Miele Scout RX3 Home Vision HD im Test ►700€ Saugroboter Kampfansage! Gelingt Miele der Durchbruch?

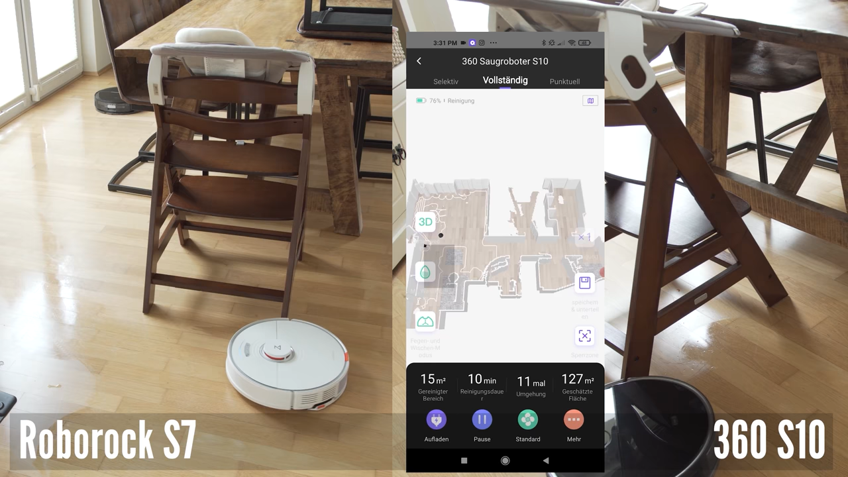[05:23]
Drittens, wir können nur eine Map speichern. Und sofern er sich bei der Erstellung der Karte festfährt, was mir zweimal passiert ist, dann könnt ihr von vorne beginnen.
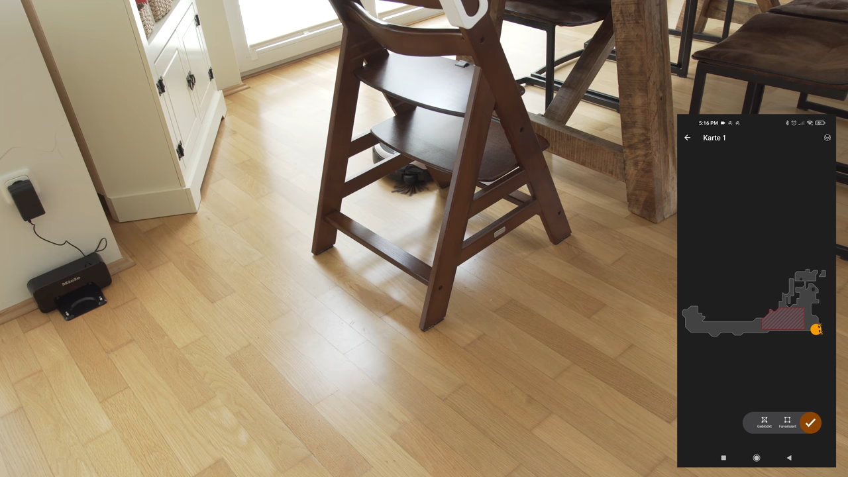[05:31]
Das Modell hatte beim dritten Durchlauf auch nur eine halbe Karte. Viertens, keine Wischfunktion, die in jedem modernen Gerät Standard ist.
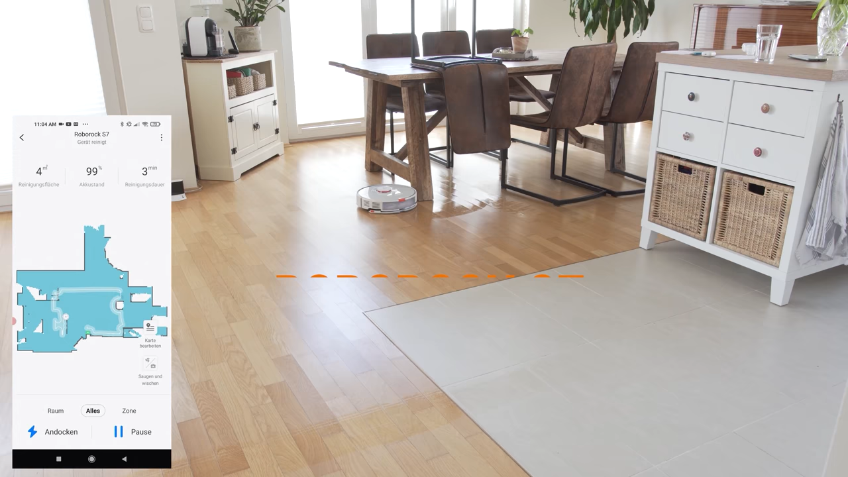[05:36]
Fünftens, Navigation. Hier soll angeblich smart navigiert werden zwischen Giro, Infrarotsensor und den Kameras.